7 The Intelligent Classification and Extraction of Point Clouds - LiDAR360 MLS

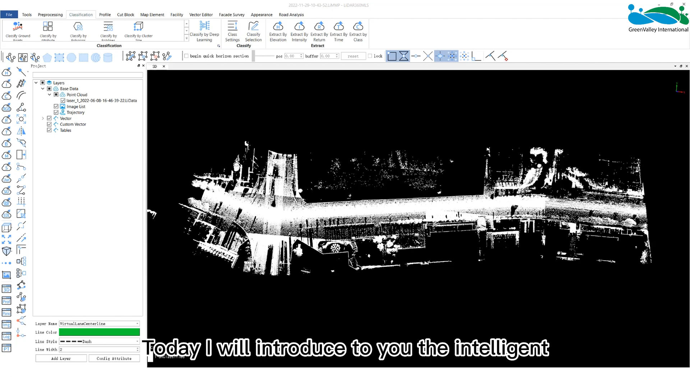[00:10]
Hey everyone, today I will introduce to you the intelligent classification and extraction of point clouds. This function uses deep learning methods to classify point cloud data, and for places where the classification effect is not good,
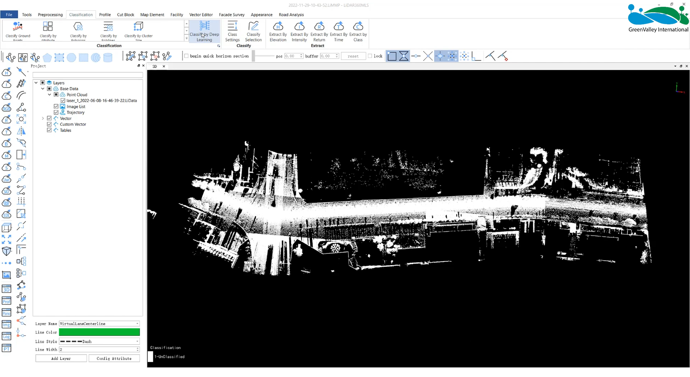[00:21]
manual editing can be used to modify the classification,
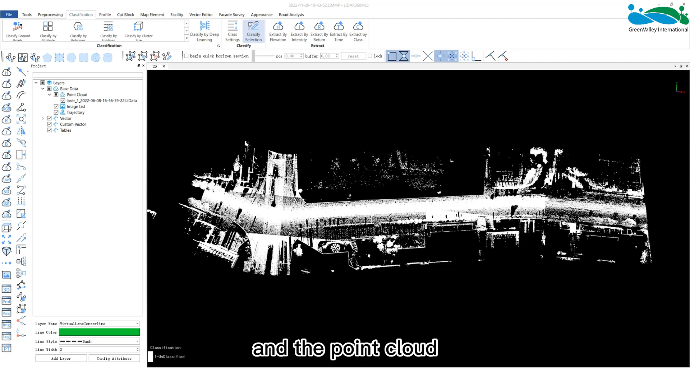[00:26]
and the point cloud data can be extracted according to the elevation intensity, return number, time, and classic requirements, etc.
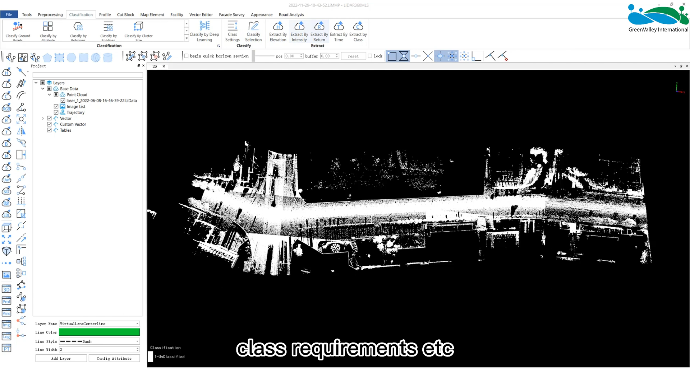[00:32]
Deep learning classification is to use deep learning methods to classify point cloud data.
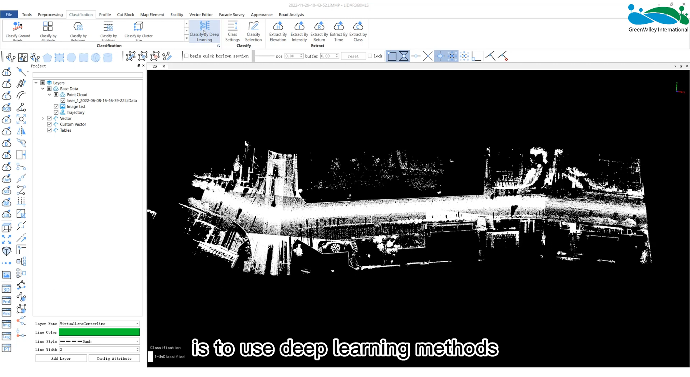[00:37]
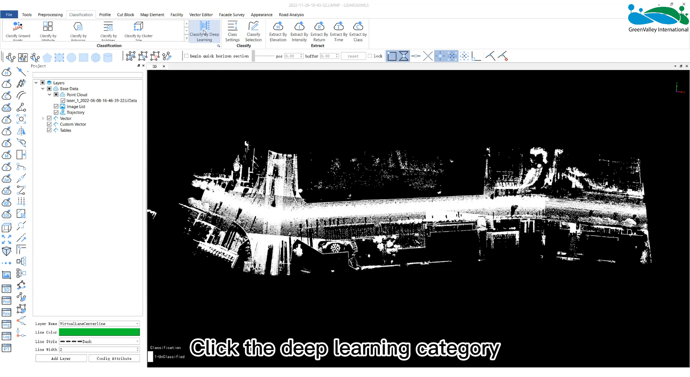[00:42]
Click the deep learning category to pop up the setting dialog window. The parameter setting of this function mainly includes the following points.
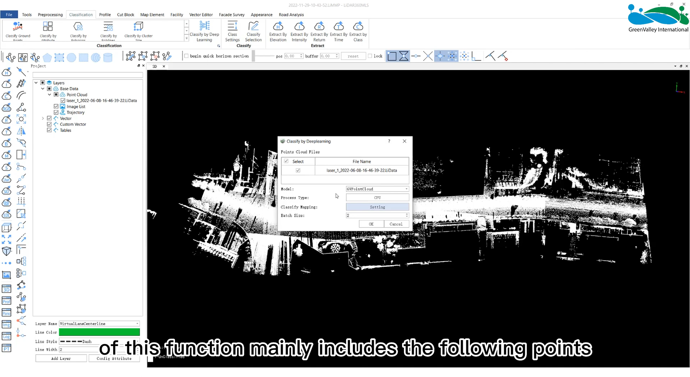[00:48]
Point cloud file.
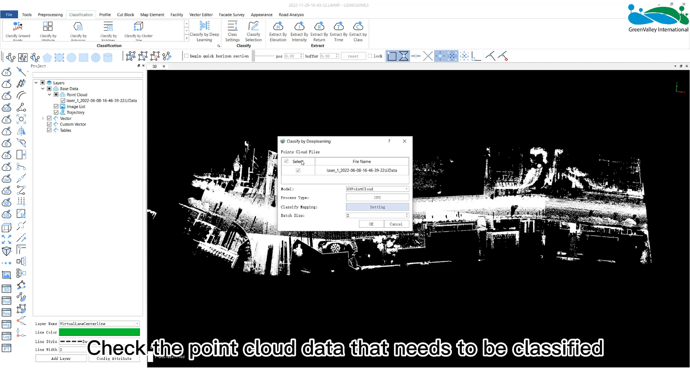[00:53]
Check the point cloud data that needs to be classified. Mode.
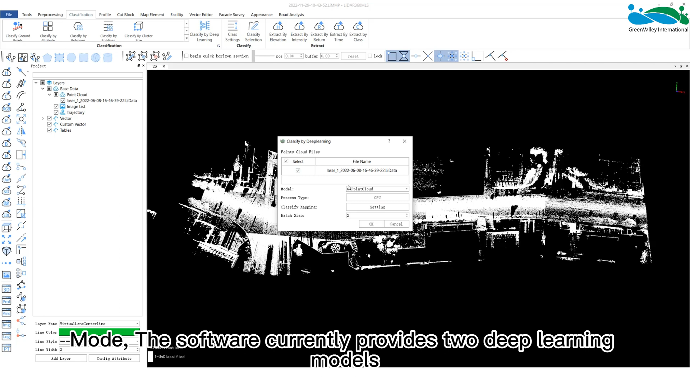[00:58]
The software currently provides two deep learning models.
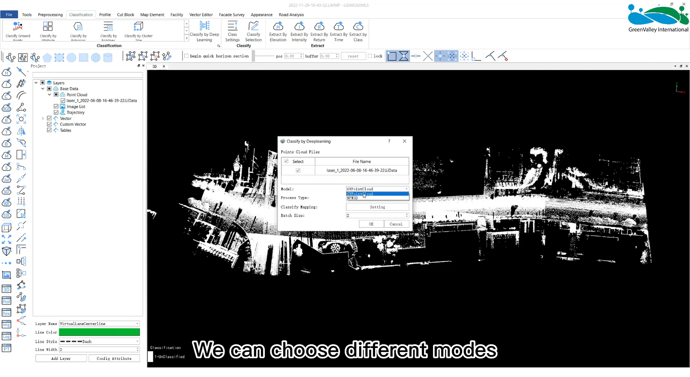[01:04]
We can choose different modes according to actual needs and data conditions. And there are two processing types, GPU and CPU.
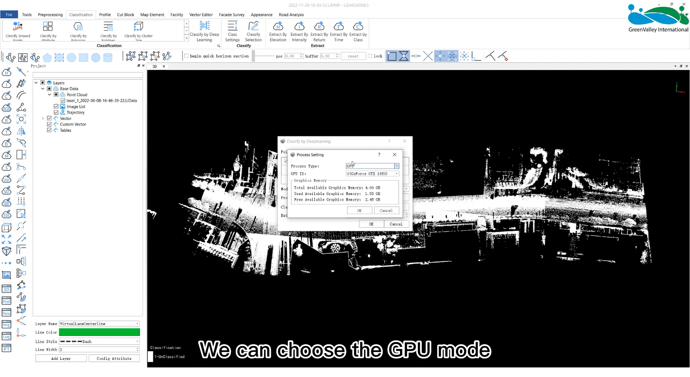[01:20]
And the software will list the GPU model and video memory information and the GPU setting interface. If the computer has multiple graphics cards,
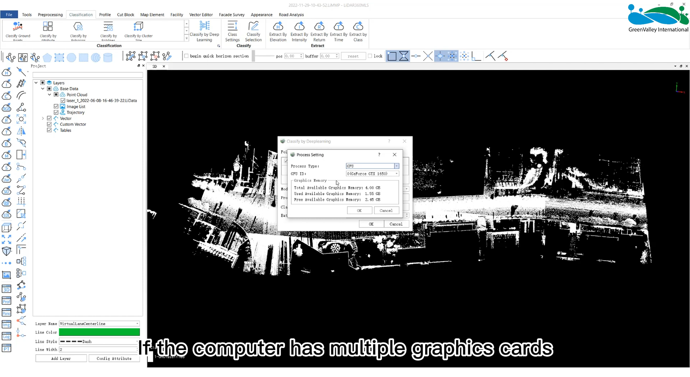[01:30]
we must pay attention to manual switching to the graphics card that can run the deep learning environment.
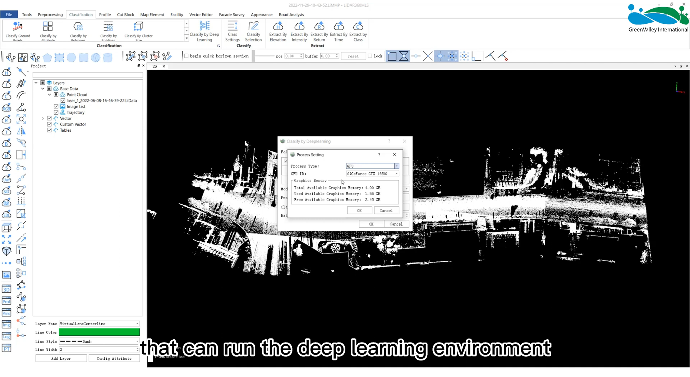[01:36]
It is recommended to use NVIDIA graphics card for GPU mode classification.
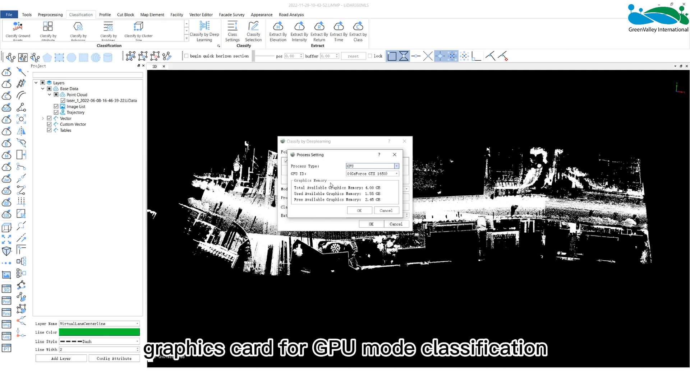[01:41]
The classification efficiency of GPU will be more than twice that of the CPU.
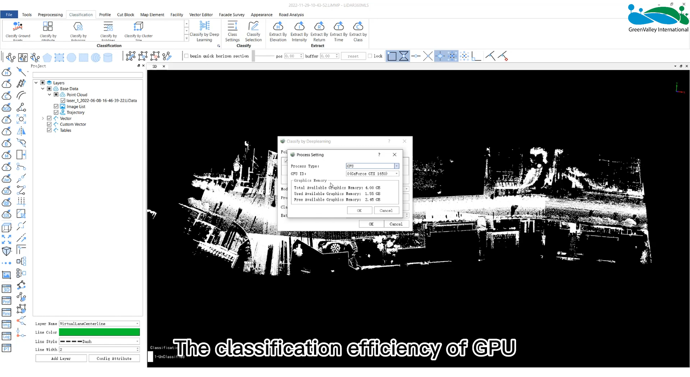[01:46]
Classified mapping.
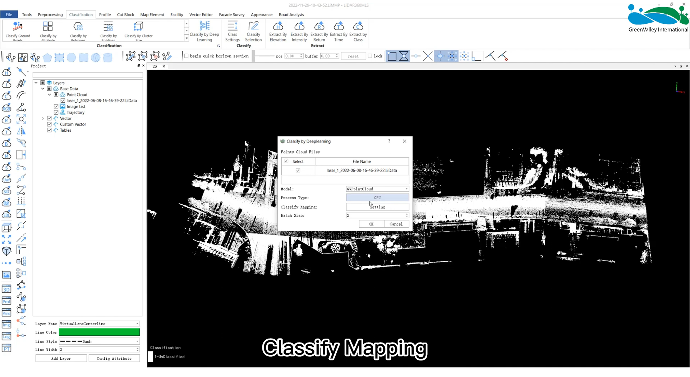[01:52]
The software will be divided into 11 categories by default,
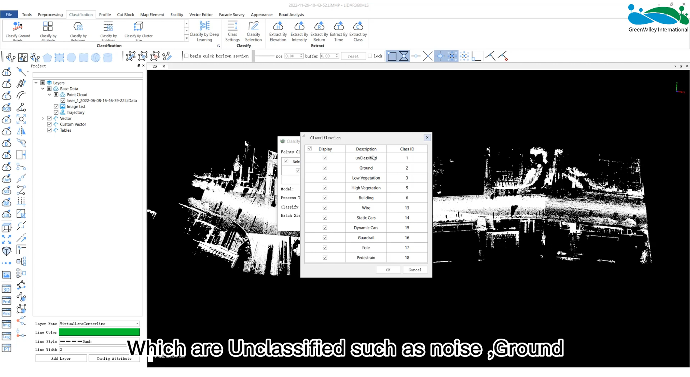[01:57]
which are unclassified such as noise, ground, low vegetation, high vegetation,
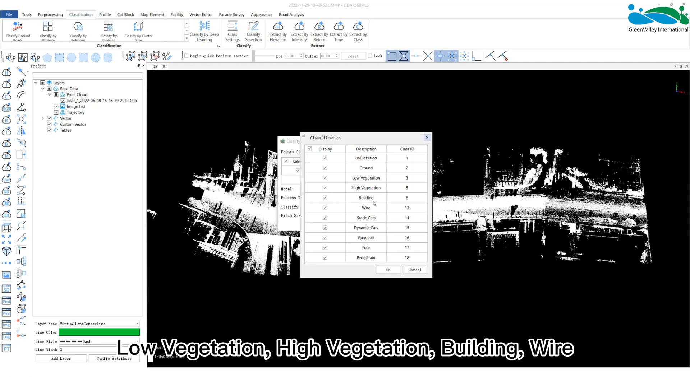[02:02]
building, wire, static cars, dynamic cars, guardrails,
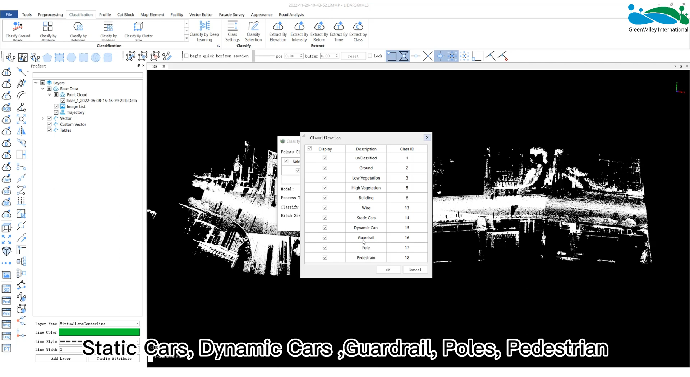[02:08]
poles, pedestrians, such as moving people, bicycle, electric vehicles, etc.
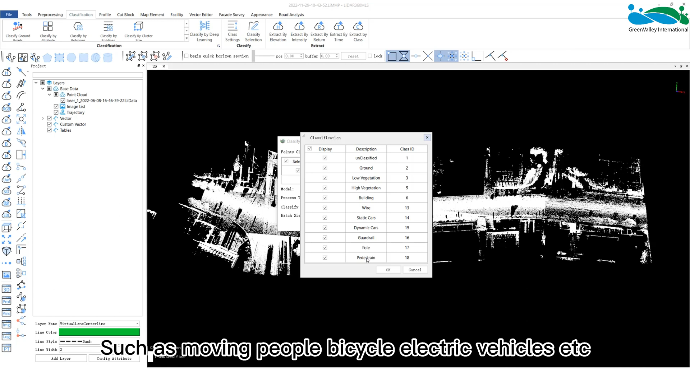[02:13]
The labels of the default categories and the software basic categories are the same. And of course, we can reset them if needed.
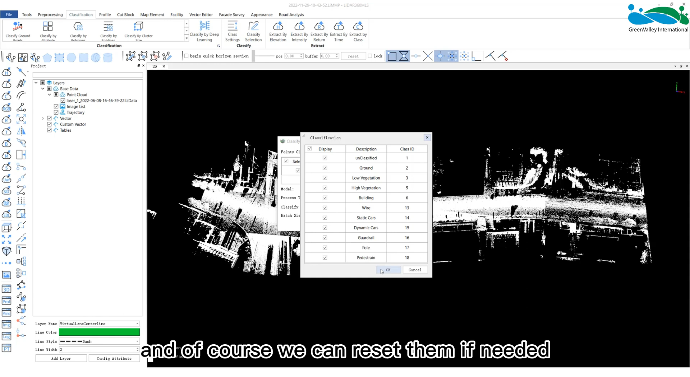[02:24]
The batch size indicates the number of point cloud samples processed each time.
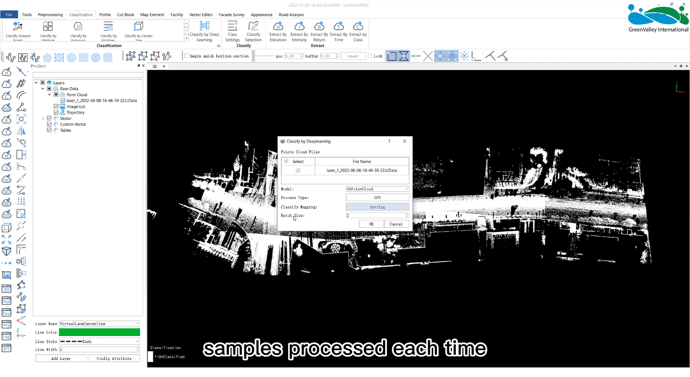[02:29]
The larger the computer memory and the higher the performance of the graphics card,
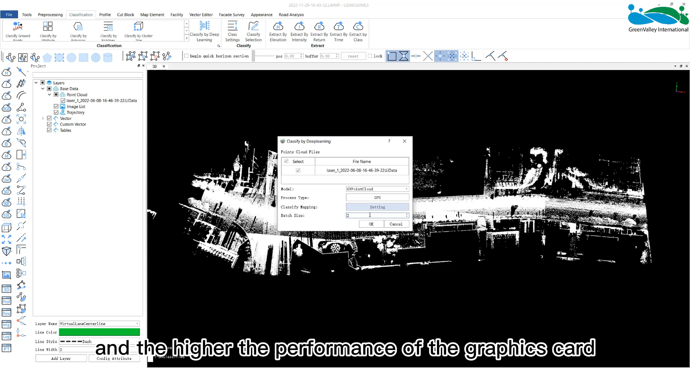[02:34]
the larger the value that can be set, and the faster the overall processing speed will be. The software has set the default value according to the performance of the computer. We can modify it ourselves, but it is still recommended to use the value recommended by the software.
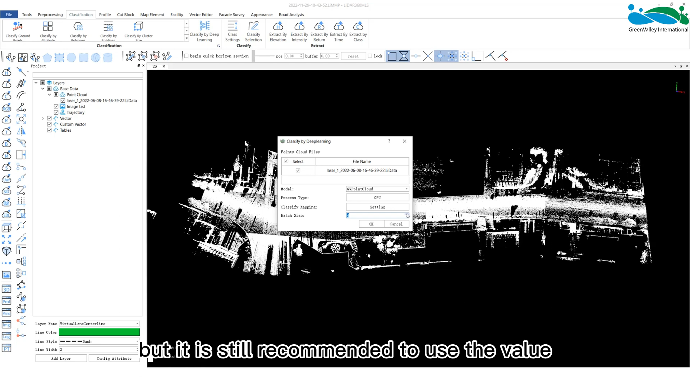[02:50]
Click OK to start the classification.
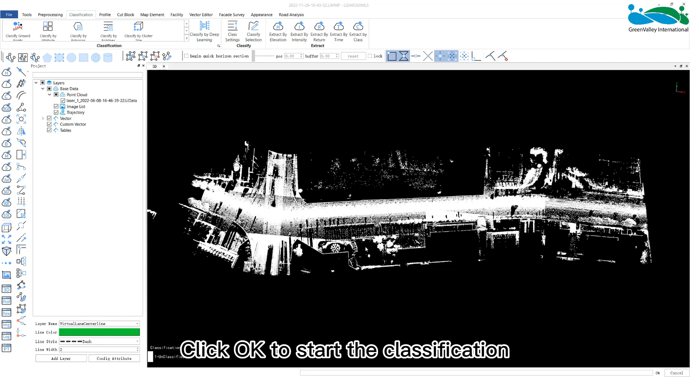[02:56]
When completed, we can see that our original data has been classified into these 11 categories.